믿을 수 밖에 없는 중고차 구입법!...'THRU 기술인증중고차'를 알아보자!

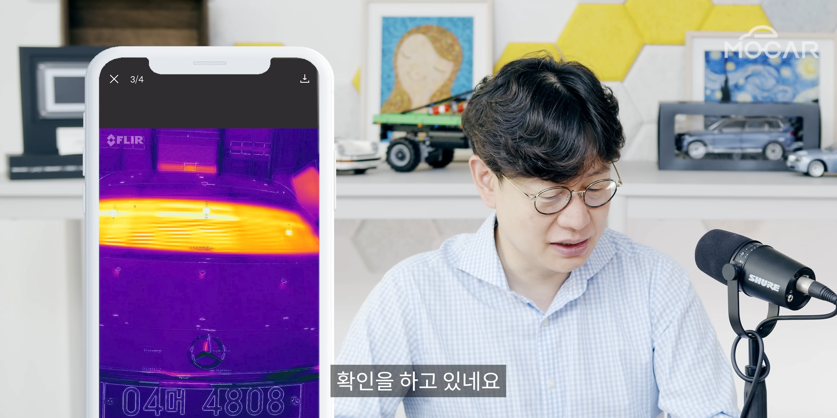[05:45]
있네요 그렇지 열선 중간에 끊어진 거 있는지 이런 것들을 보여주는구나 이거 진짜 중요하다 에어컨이 잘 작동되는지